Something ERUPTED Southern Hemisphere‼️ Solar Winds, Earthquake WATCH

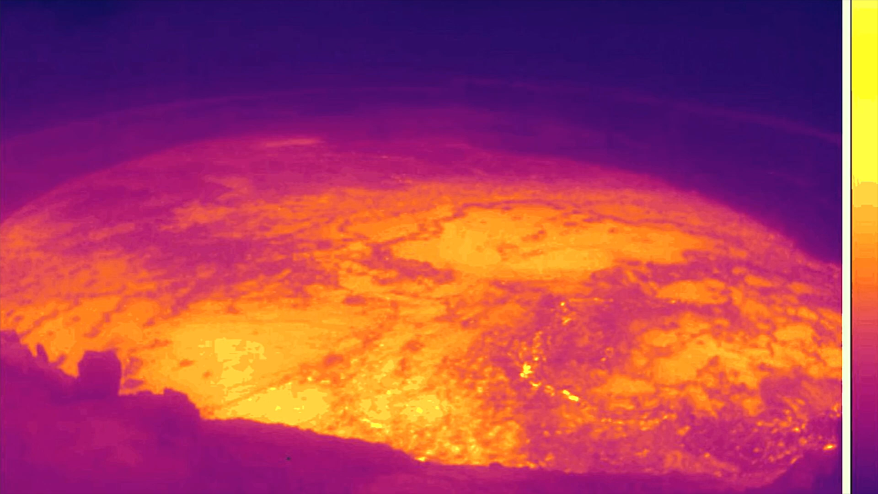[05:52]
caldera from the last eruption. We're probably up another 3 or 4, maybe even 6 meters above its height just a couple weeks ago.
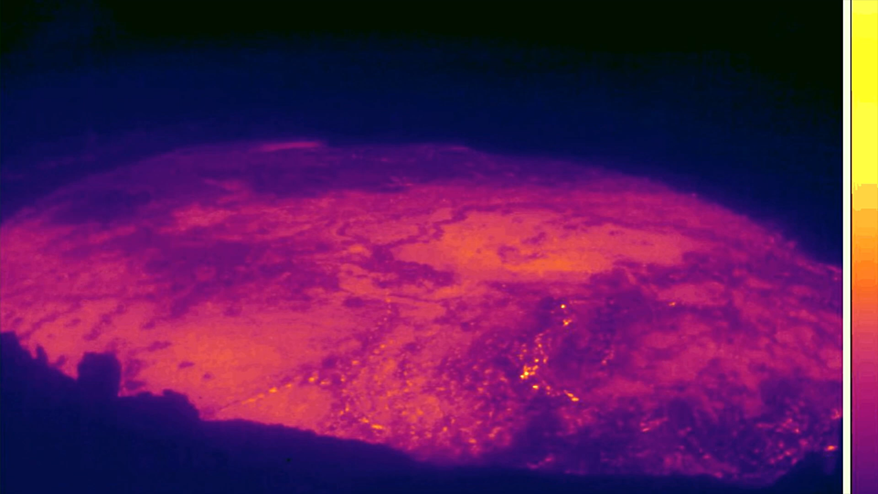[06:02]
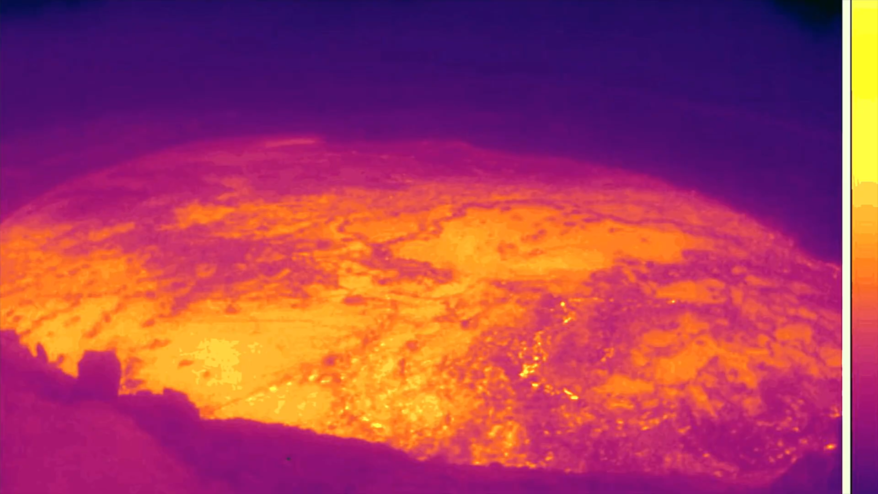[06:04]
Stay tuned for the next eruption as it is building and things are heating up at the surface there.